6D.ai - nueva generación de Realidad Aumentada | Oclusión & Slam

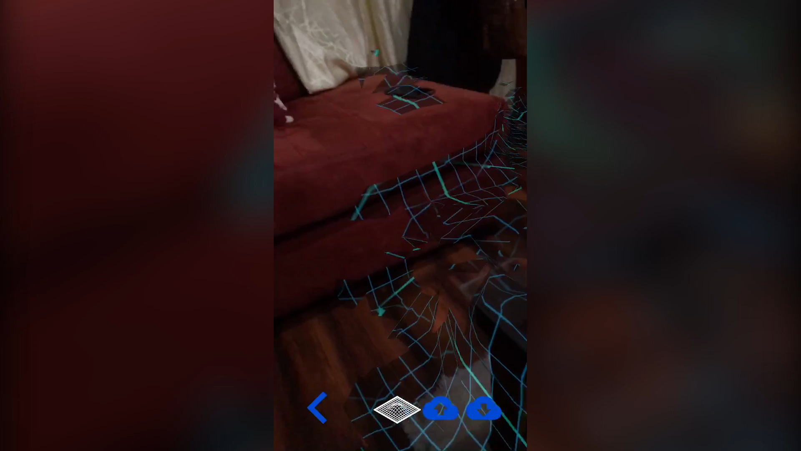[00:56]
A continuación te voy a explicar cómo funciona. 6DAI utiliza la cámara del smartphone para mapear todo el escenario y la superficie de campo sin agregar algún equipo adicional.
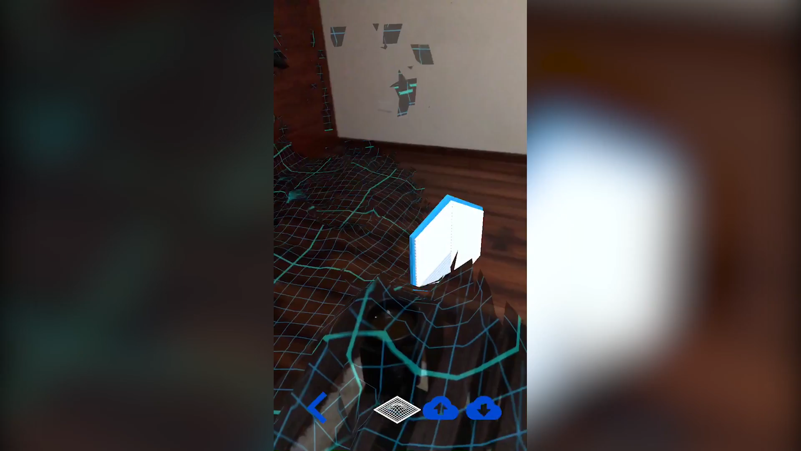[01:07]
Al usar la malla 3D generada por 6DAI, los desarrolladores crean aplicaciones donde los objetos 3D
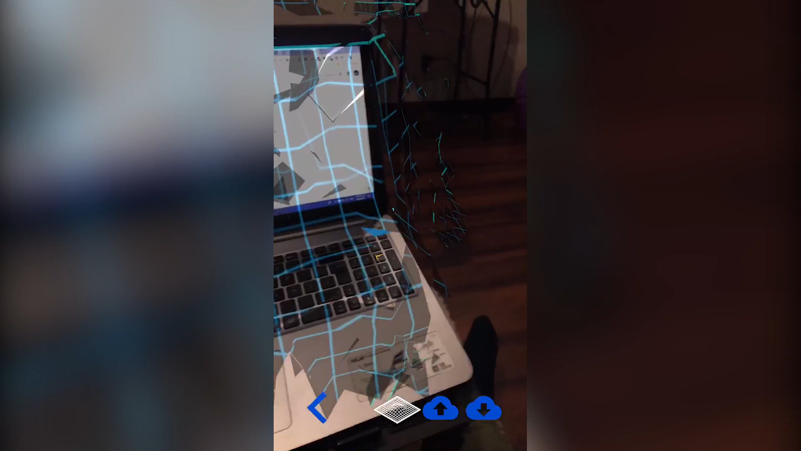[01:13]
responden a la oclusión y a la proyección simultánea de objetos.
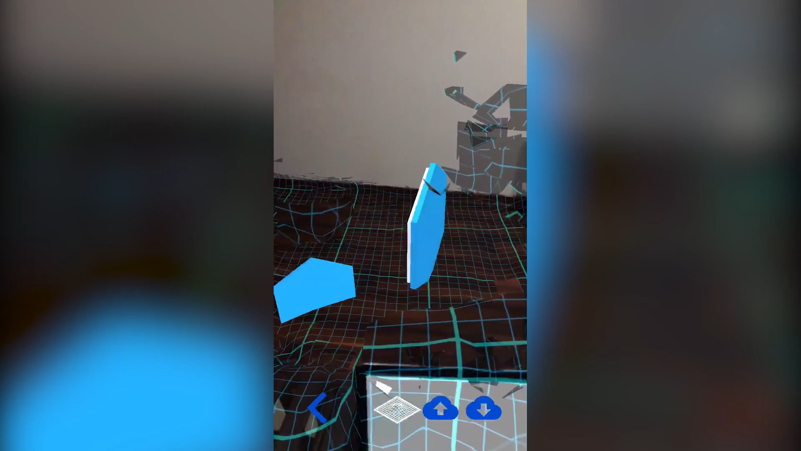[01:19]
Además, podemos visualizar objetos virtuales que reaccionen a la luz del escenario con rapidez. Suena bien, ¿verdad? Sobre todo se ve muy bien, gracias a la oclusión,